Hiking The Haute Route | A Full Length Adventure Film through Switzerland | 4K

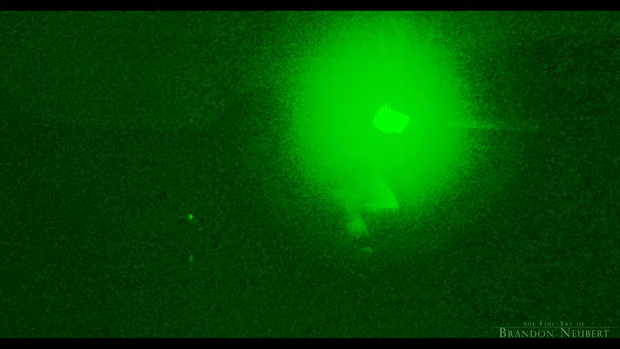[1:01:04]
Things are looking really good. You know, God's in charge, it's not us.
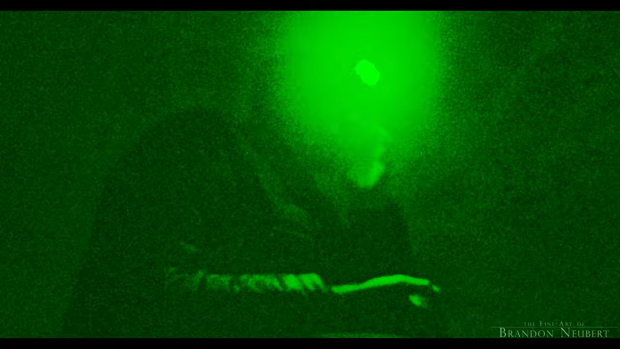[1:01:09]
So this morning, God's in charge of the sunrise. And I'm here, I'm ready. Got my camera set up.
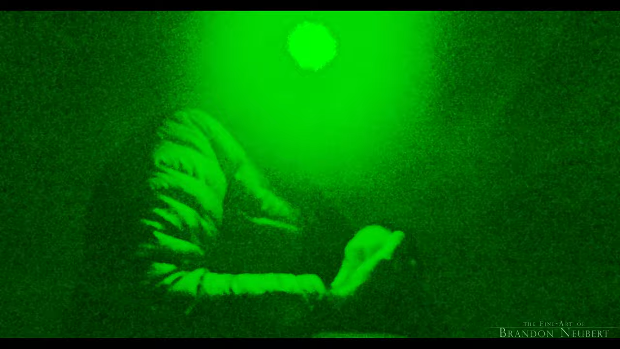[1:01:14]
Got my three filters next to the top camera you're watching right now.
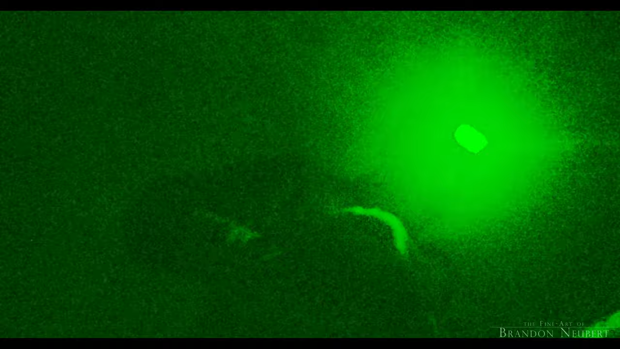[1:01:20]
That may or may not have a picture. But I'm here.